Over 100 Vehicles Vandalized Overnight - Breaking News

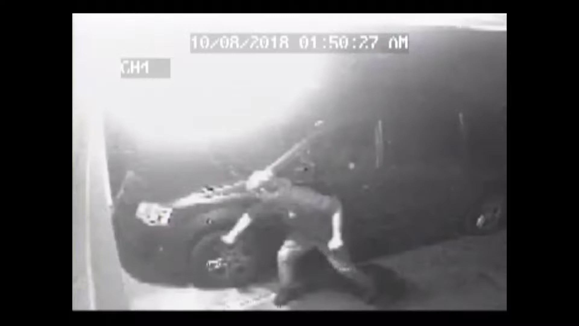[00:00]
RCMP say these two individuals slashed over 100 vehicles tires on Sunday night.